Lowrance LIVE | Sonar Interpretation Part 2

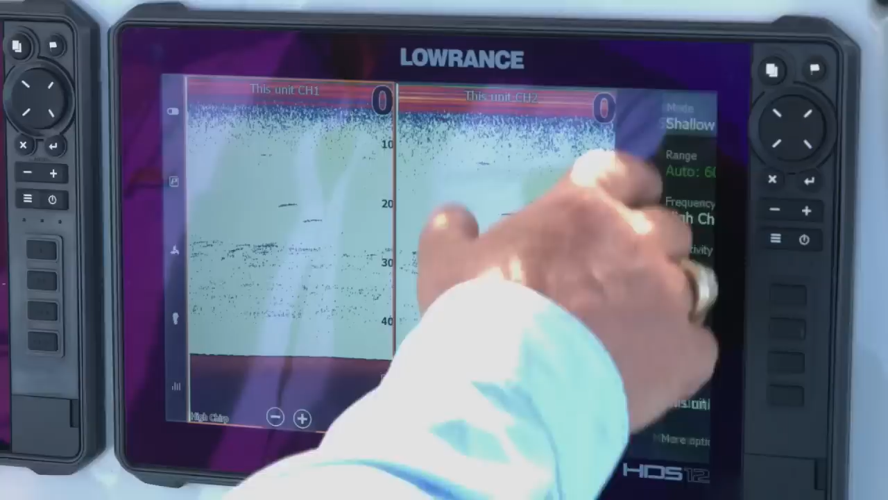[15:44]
like you see right here, general mode is for basically a thousand feet and less. Shallow water mode, which is what probably 80% of the guys are going to use, that especially fish fresh type waters, you know, bass fishing, that sort of stuff. Shallow is for around 60 feet or less. So it provides that information. So when you pull that transducer out of the water and it goes to searching for it,
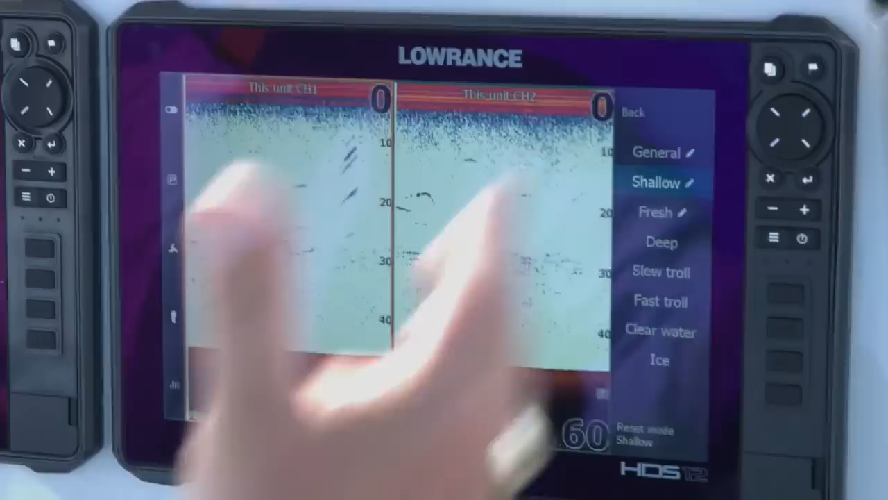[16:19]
it's not going to get out there and search super, super, super far. It gives it a point to start from. Then the next thing we're going to look at is freshwater.
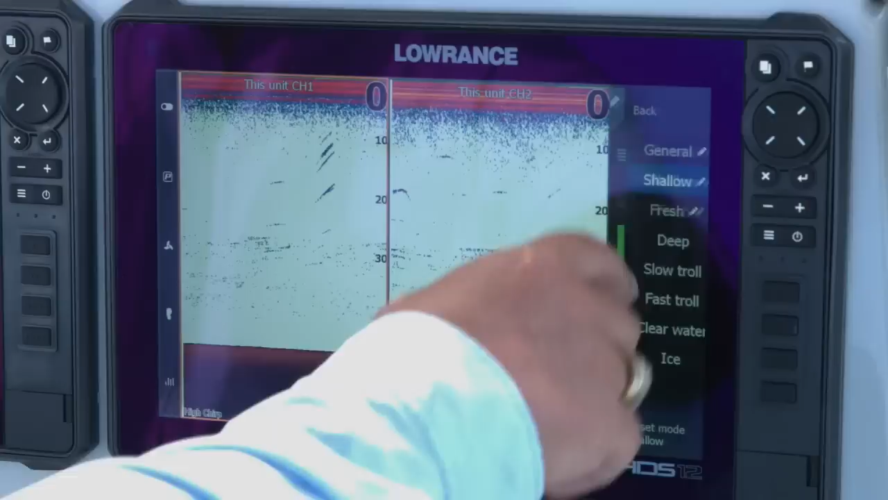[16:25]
So the freshwater guys, especially walleye people, the anglers up north that are fishing for walleye, trolling for walleye, they use the freshwater setting for around 400 feet or less.
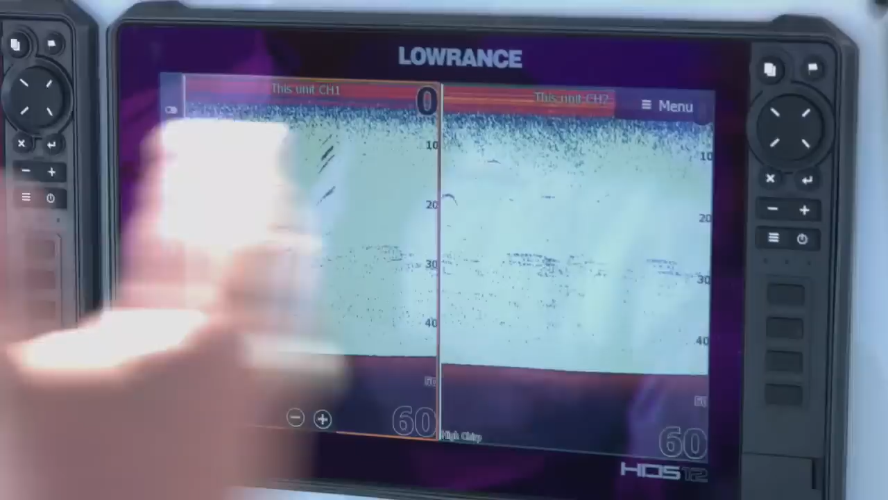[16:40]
So again, that's just kind of a range on these. It's not cut and dry. It's just a suggestion. And it tells the unit, you know, if you're fishing a body of water
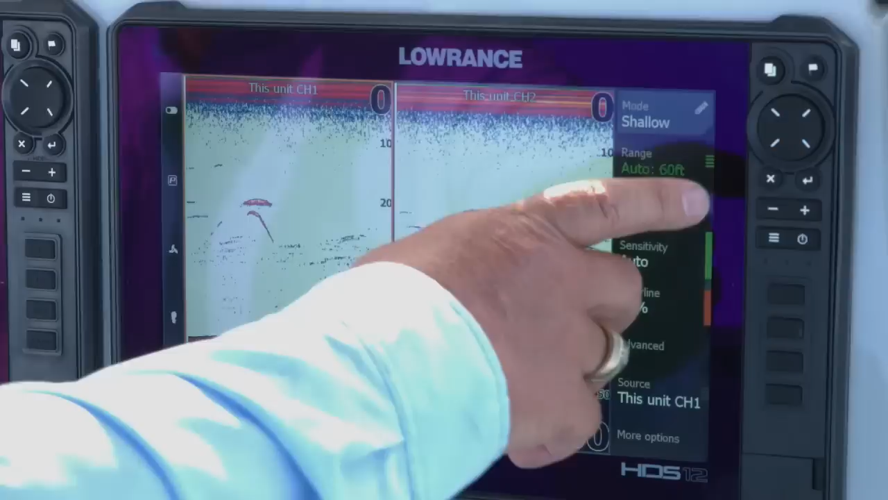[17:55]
And then you have your slow troll, your fast troll, the clear water and your ice settings. Now again, your trolling speeds, the transducer for that, the depths on those are around your 400 foot range.
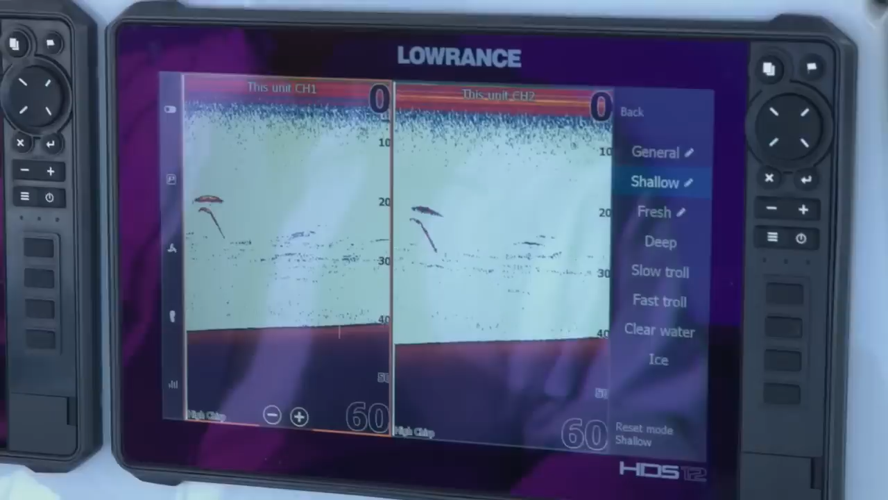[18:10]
And just telling it the type of trolling you're doing so that it knows, all right, well I'm using this transducer in this fashion.
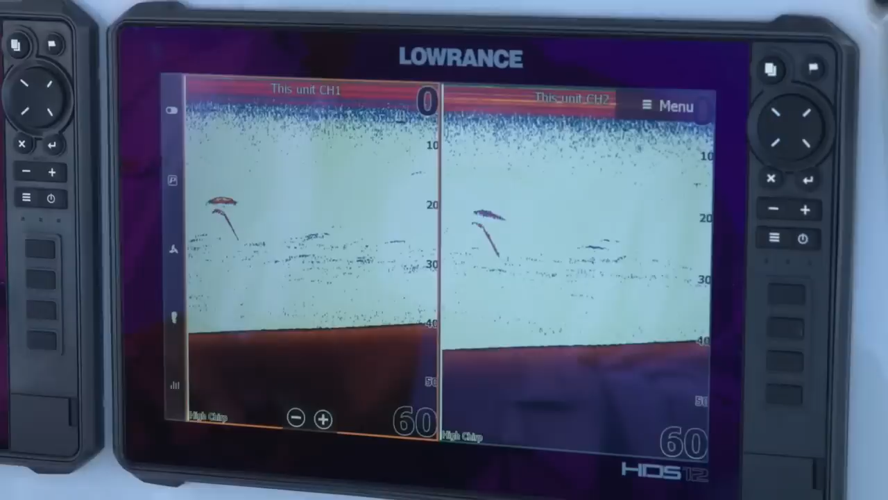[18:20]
It's a constantly moving, you know, kind of lets it know I want to be in a good search mode on this. The guys for the ice transducer, those guys are always sitting on the cold water. So the ice transducer basically that just tells it, you know, we're going to be using this as a stationary transducer. We're pinging this one spot. So its main function is sitting there looking to fish, swimming out of those ice holes, trying to catch those.
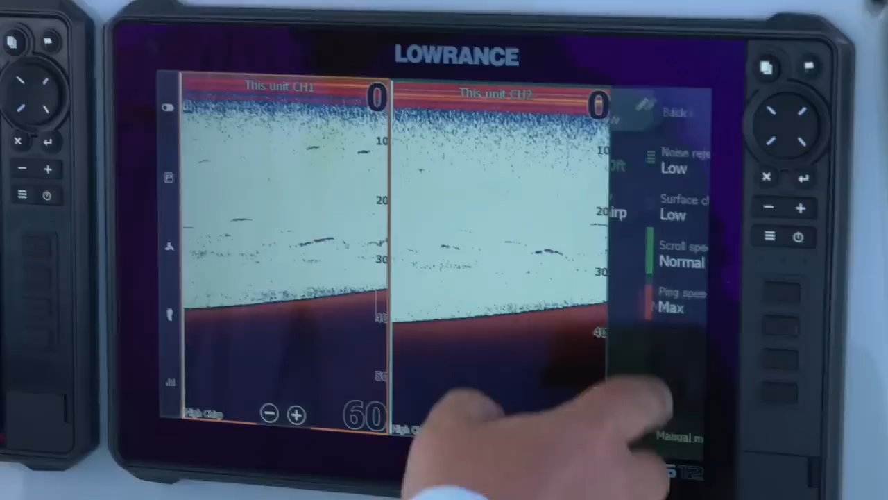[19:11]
If we look at advanced, that's where we see the noise rejection, your surface clarity, your scroll speed, and your ping speed. So what do we use these for? Your noise rejection, basically it helps filter out any external noise from the boat. That's things like, hang on guys, let me turn this off so I don't always lose my menu.
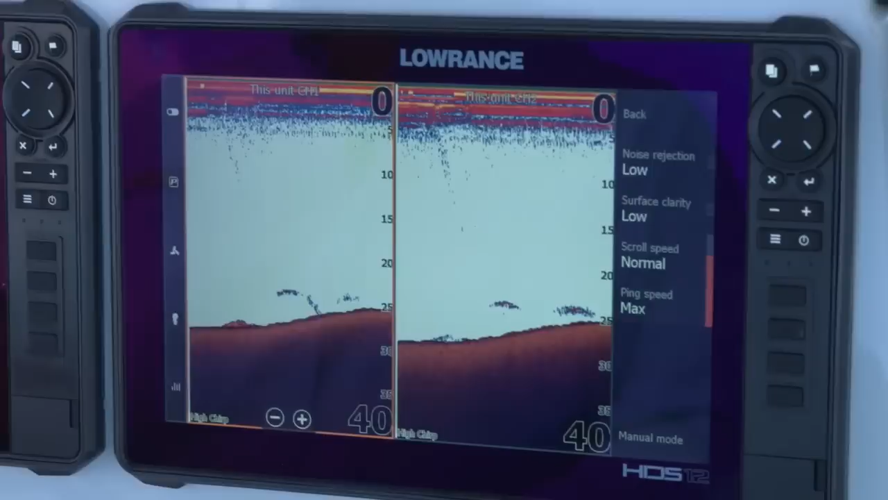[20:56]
This is one of the most hotly contested ones, depending on who you talk to. Surface clarity, this comes default set at low on the units. And basically what it does is it helps keep this top section of your screen. That's usually where you find a lot of clutter in your water,
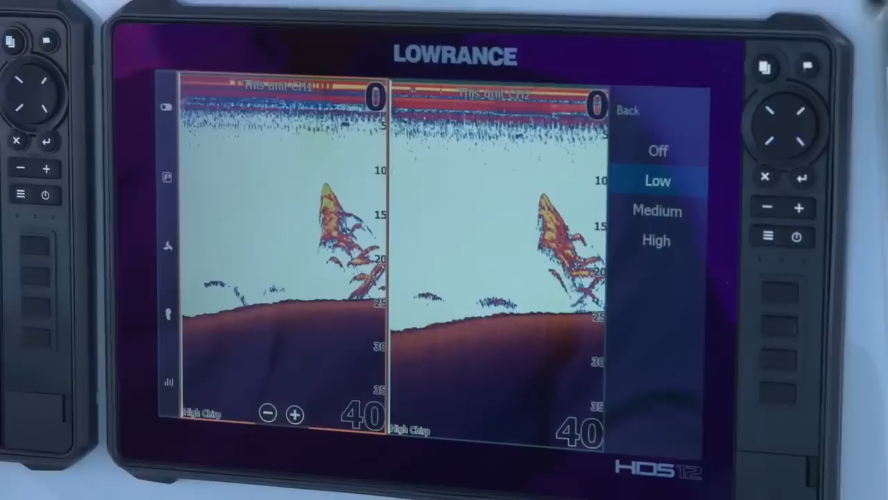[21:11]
be it dissolved stuff, particulates, things like that. If you turn it off, you can see it's not real super cluttered here. We're on a really nice, clean, freshwater lake, so we don't see a lot of that stuff in here.
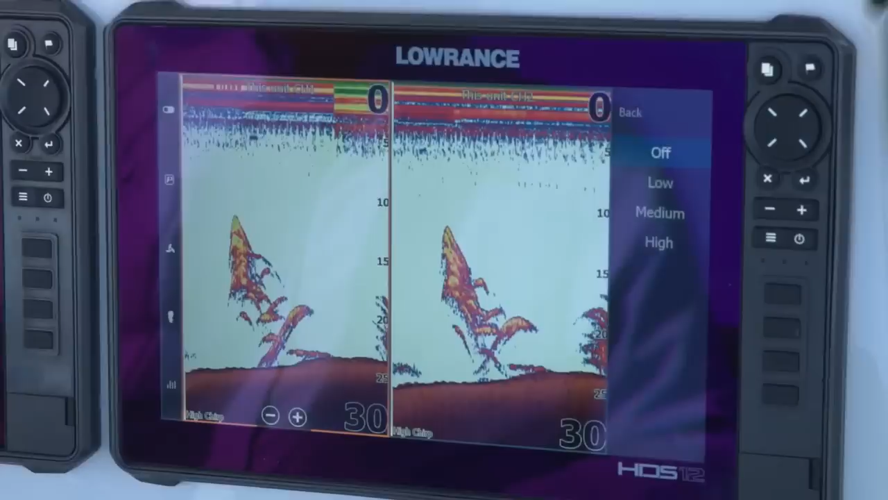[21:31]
And we're also seeing, I'm going to guess where we're at. We're looking at hybrids on the screen. So there's a lot of hybrids in this lake.
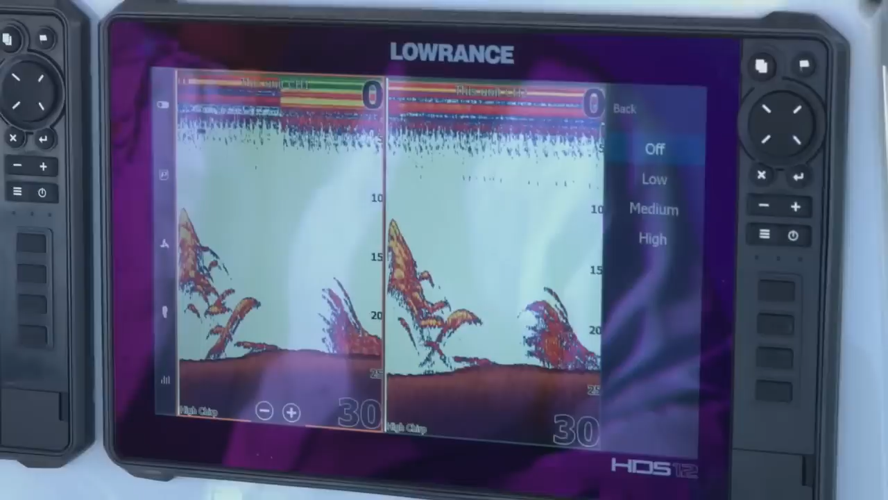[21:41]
There's a lot of good hybrid fishing on this lake. So, but your surface clarity goes in here and it helps clean.
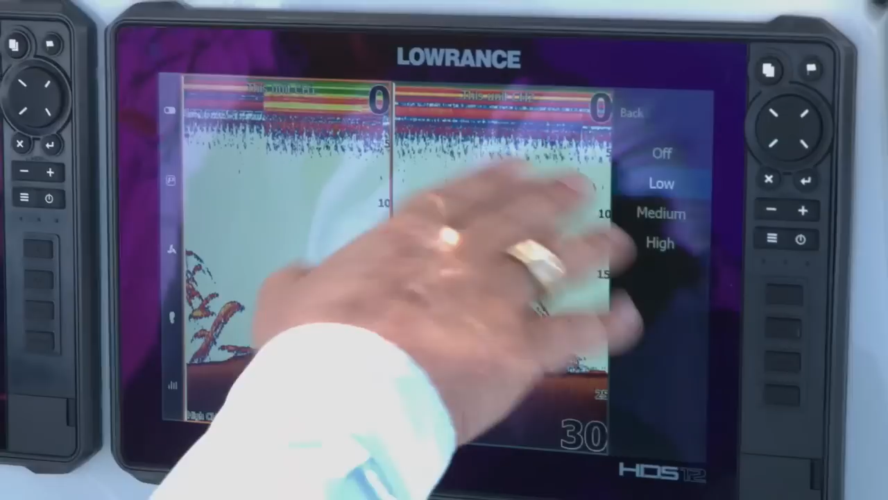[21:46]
You can see right there where I made that slight change.
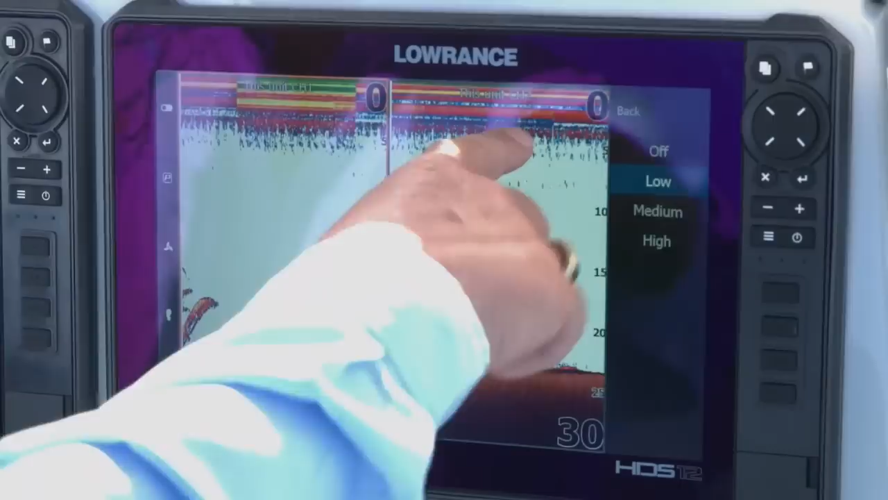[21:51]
You can see right here, it's a little bit thicker. Once I went to low, it kind of cleaned it up a little bit.
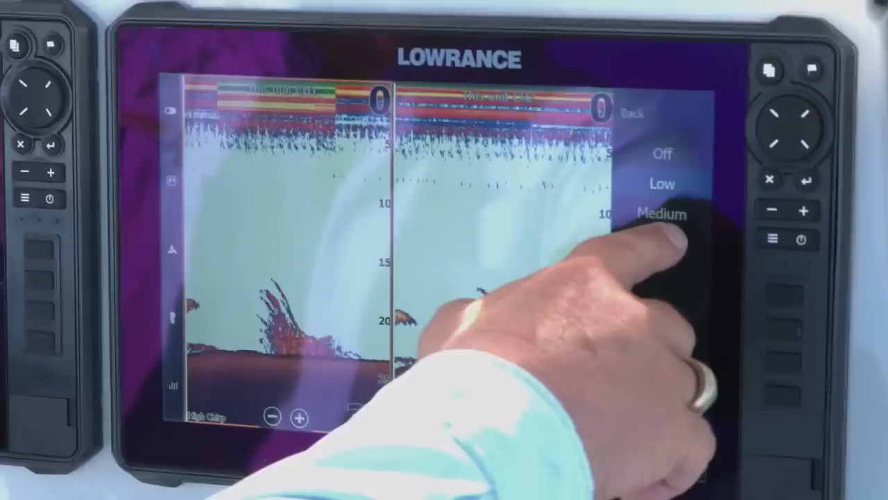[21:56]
If I go to medium, it's going to clean it up even a little bit more.
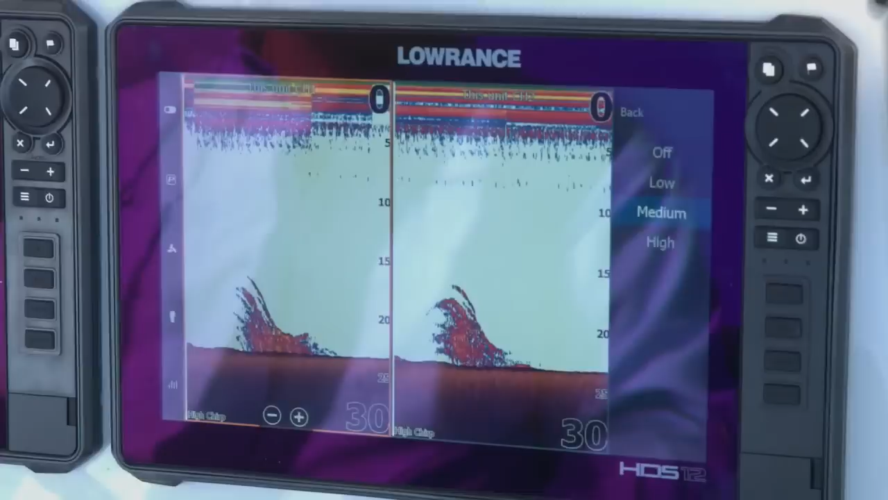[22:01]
You'll see how much on the screen, you know, you can see where it's cleared up here. This was no filter. This was low.
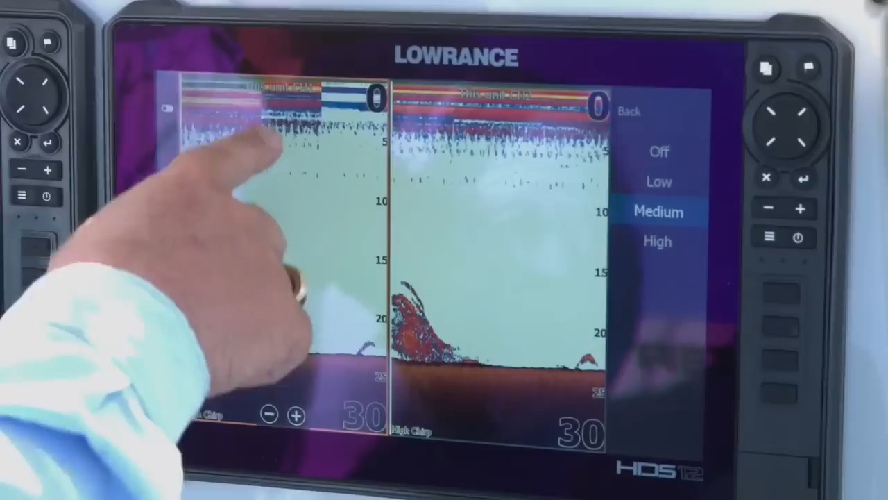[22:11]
This is medium. And now I go to high. As you can see, once I go to high, I virtually clear out everything in the top of the water column. Now when guys are using this, it's really a personal preference. It's what you want to look at. You know, some guys really don't like using it. They want it off because they want to see everything that's in the top of that water column.